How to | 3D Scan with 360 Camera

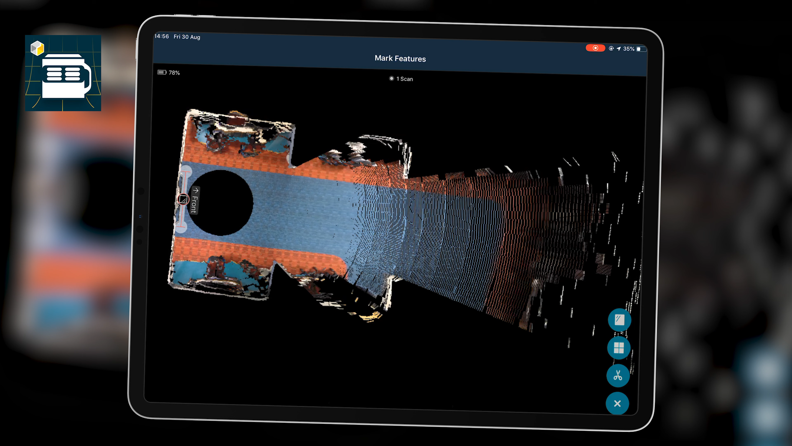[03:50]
actually come back into this later on and remove sections I don't want or adding in extra details that I see fit and I want to make sure I move my camera about three to four meters maximum away from my original point I try and go a bit less than that so I aim for about two meters and I just simply press to capture my new scan and this should now create our second capture point now if I was working in a slightly bigger space than this I would want to circulate the room on the edges first working my way into the middle
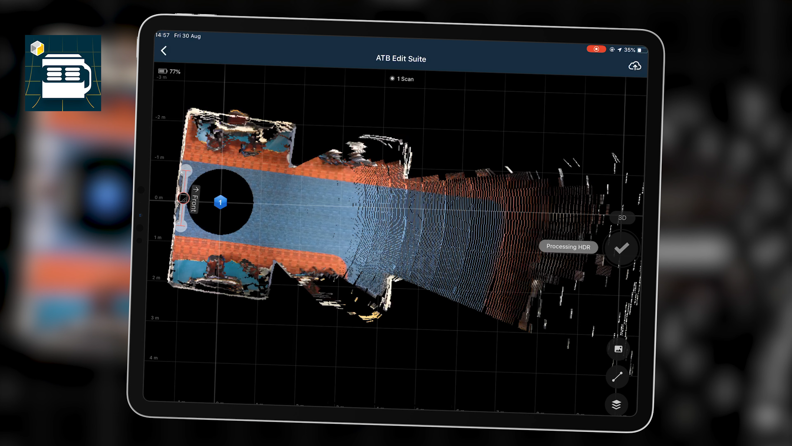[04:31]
bear in mind again like I sort of said that this process using a 360 camera in comparison to using a 3d scanner has its limitations and we don't want to have too many scanned data interpretations in there because it'll start to throw it wobbly so if we see here we can see that the blue carpet actually isn't quite lined up correctly so it is actually having trouble matching up our telemetry data that's something we'll come back to later on so I'm just going to go and move it again a couple of meters further into the room just to get the back wall
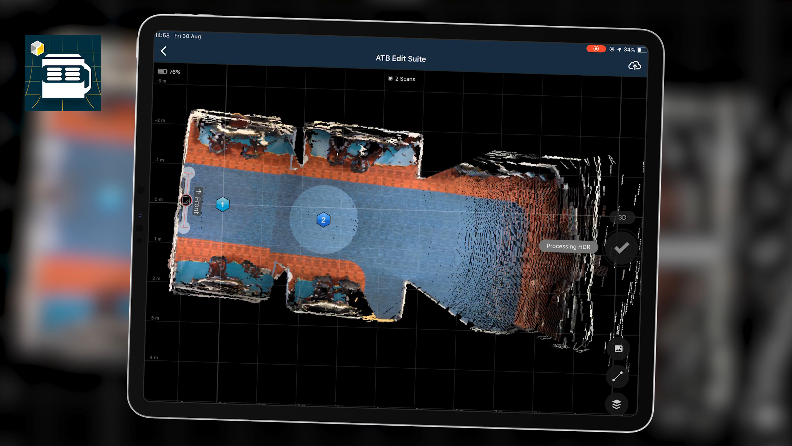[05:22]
or is isn't visible within that scan and the way to fix that is we just simply capture more information in that space by moving and capturing more scan data but again in this sort of room that's quite tricky any object that's quite thin also have issue with so I've just moved further into the room as you can see so this is mapping the room fairly accurate to the space it actually is in and as you see two and three actually the carpet lines up much better as it's actually got more details to work with now the reason we may have had issues with the first scan is it may have had issues with the reflective surface at the beginning so we may
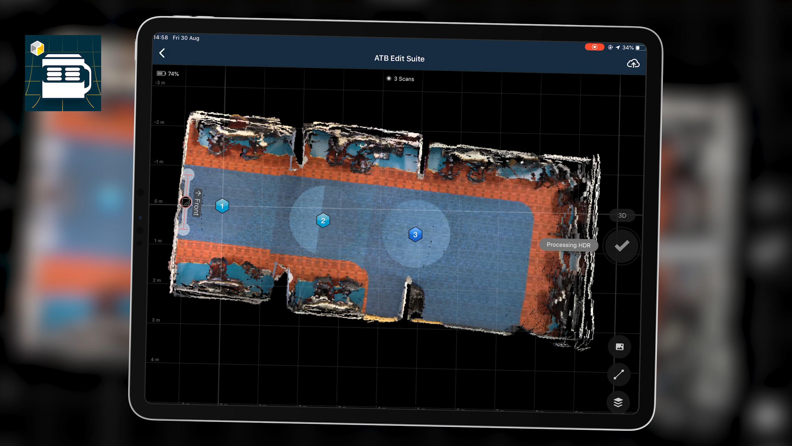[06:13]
again making sure that I'm not in any of these shots so over time there's a gap it's basically I'm moving out of the way hiding on a wall or a pillar so now I have my four scans for my room which would be sufficiently enough for this I can simply tap
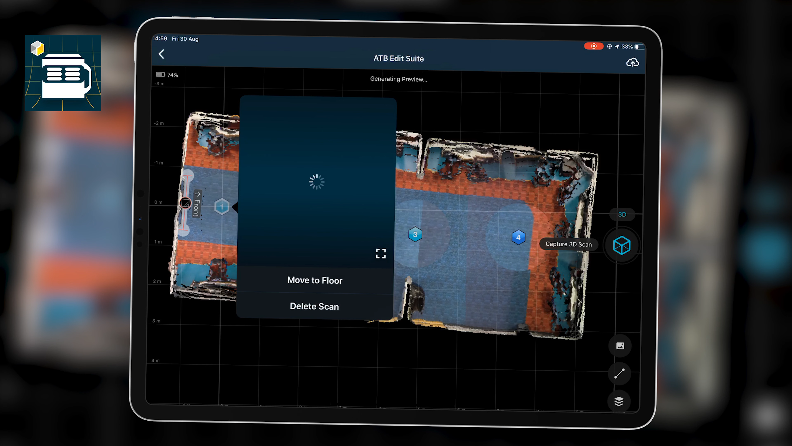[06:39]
navigate through our room if I don't want this scan I can just simply click on it
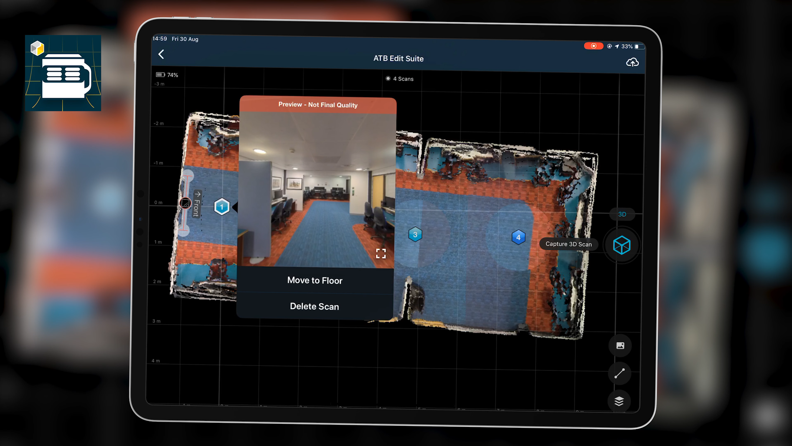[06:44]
and I could delete the first scan which is what I'm going to do and it'll ask me if I want to confirm that I do
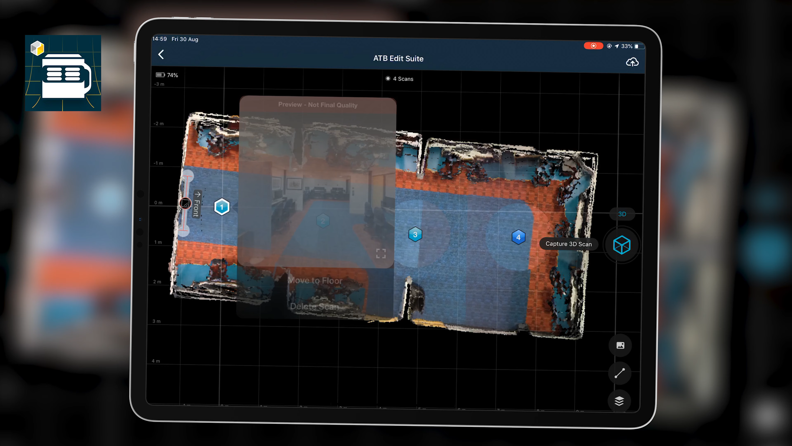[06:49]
and it gives me a warning about some orphan scan data which in this case I'm aware of so I'm just going to simply redo my first scan but a little bit further away from the mirror this time and see if that fixes it if
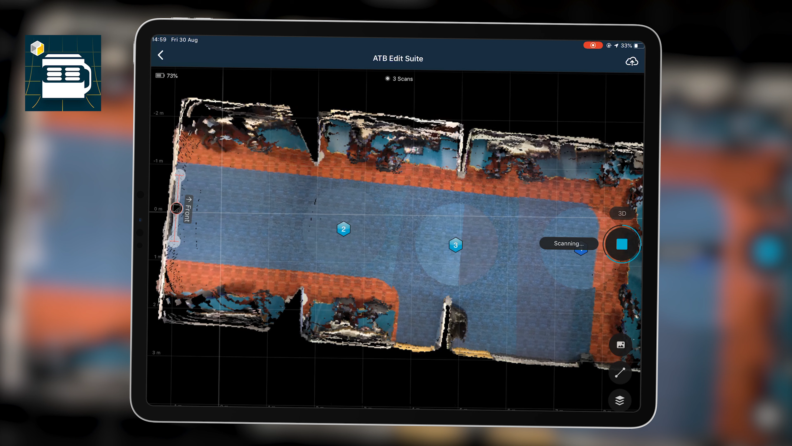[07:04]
not doesn't really matter too much for the purposes of this demonstration but trying to prepare the room and being aware of the space you're in beforehand is super critical to doing it this way
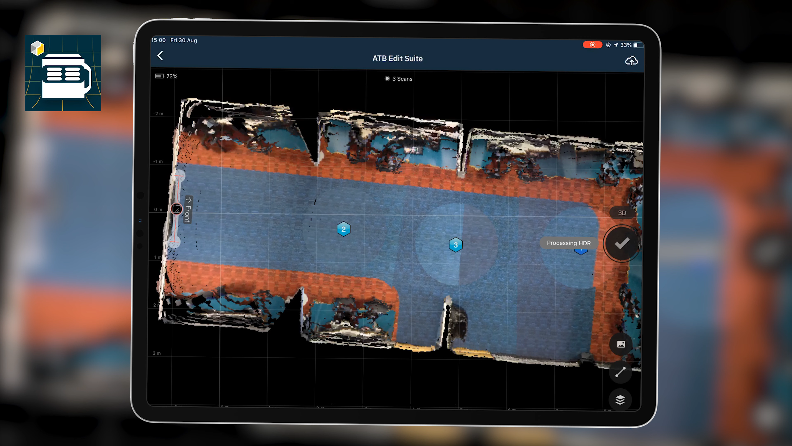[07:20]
now if you wanted to download this data you'd have to obviously pay for it or have a subscription